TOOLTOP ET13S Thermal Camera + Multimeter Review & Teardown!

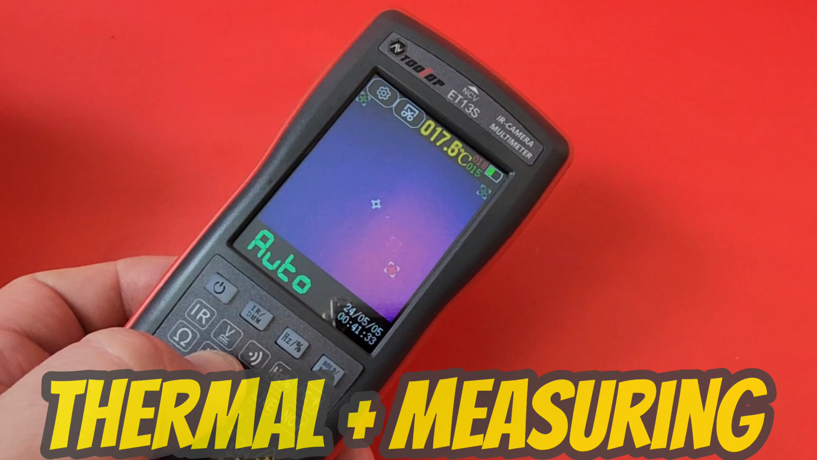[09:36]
can have your thermal imaging going on as well as your multimeter measurements taking place at the same time
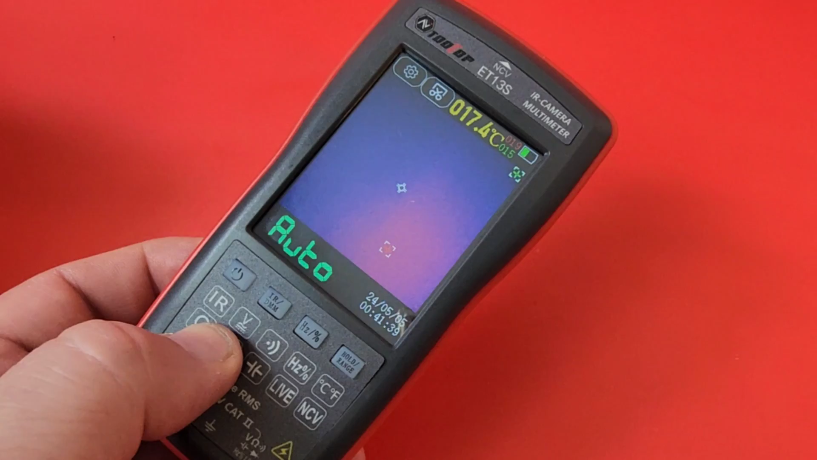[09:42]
On screen: spot 017.4°C
for whatever reason if you want a multimeter and a thermal camera at the same time you can since right now it's hooked up to
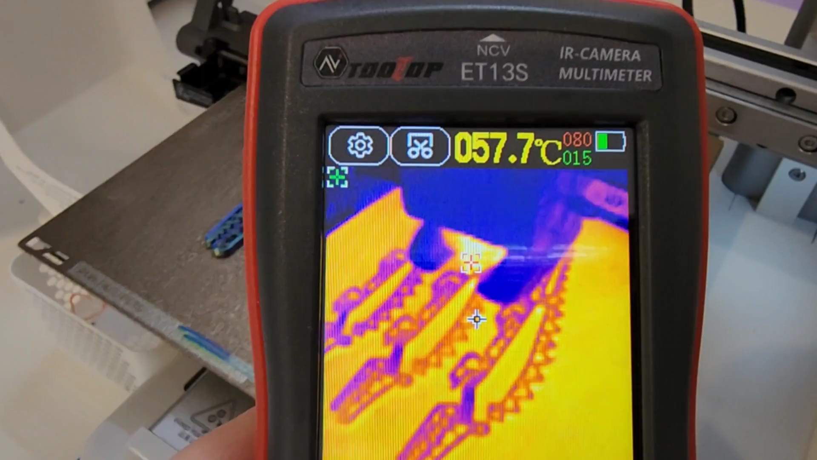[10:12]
take a look now at a 3d print that's going on and let's pay special attention to the print bed itself
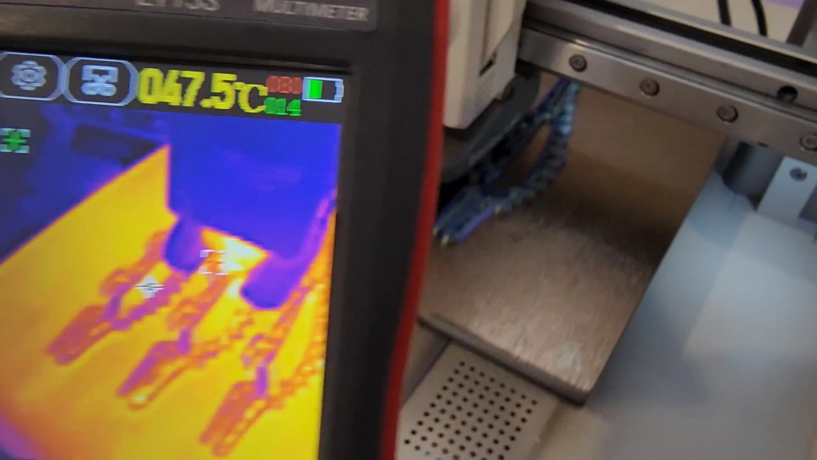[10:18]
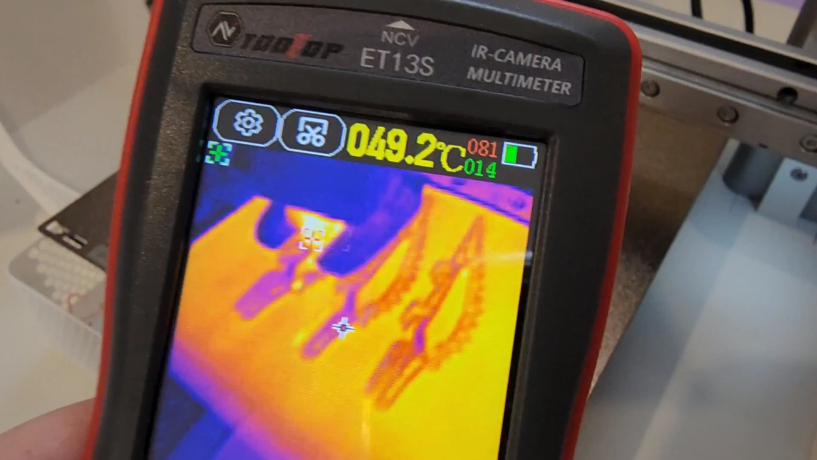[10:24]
so it is coming in at around 59 degrees 60 degrees celsius and if we